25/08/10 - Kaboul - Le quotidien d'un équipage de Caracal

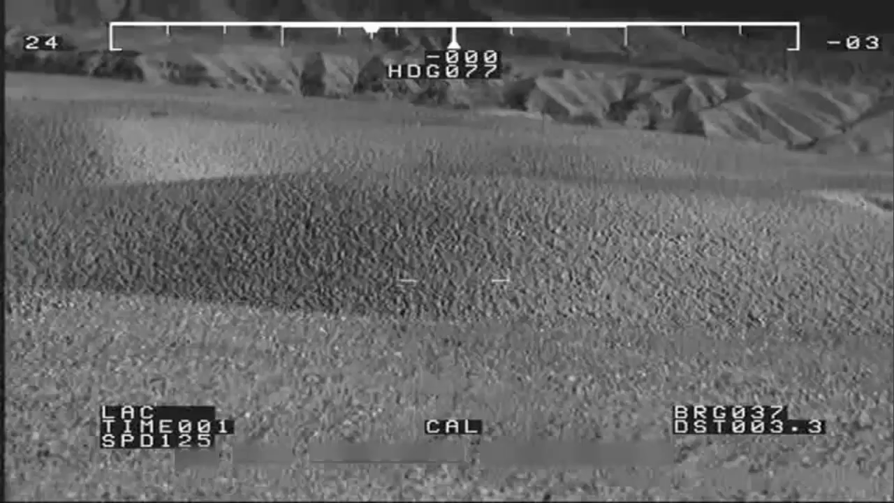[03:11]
L'équipage va réaliser un vol tactique, c'est-à-dire qu'ils vont voler très bas et très vite en s'adaptant au relief.
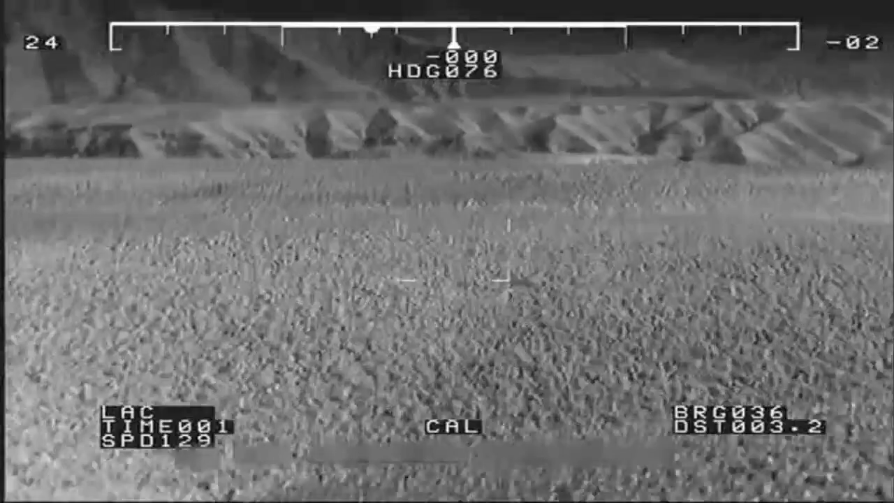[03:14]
Un style de pilotage qui est caractéristique des français. Ils sont les seuls sur le théâtre à voler de cette manière.